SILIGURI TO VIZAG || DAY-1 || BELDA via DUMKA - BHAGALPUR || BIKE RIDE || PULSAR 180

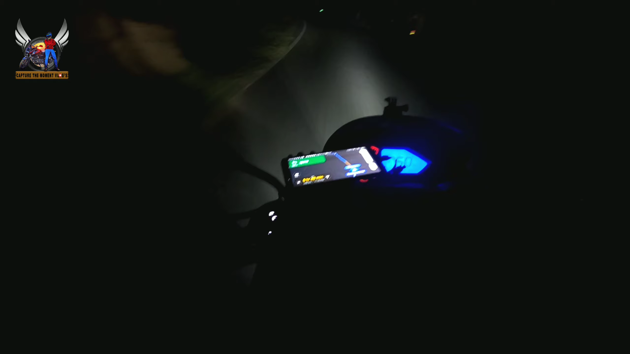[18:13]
11 बजे का अराइविंग टाइम दिखा रहा है, 11:35, और भी लेट हो गया। सो ऊपर से एक हाईवे जा रहा है और हम लोगों को लेना है लेफ्ट। अब शायद हम लोगों को ऊपर उठना पड़ेगा, मतलब फ्लाईओवर के ऊपर, होपफुली हाई रोड मिल जाए ताकि थोड़ा सा मैं खींच सकूं। मैंने मतलब इस टोटल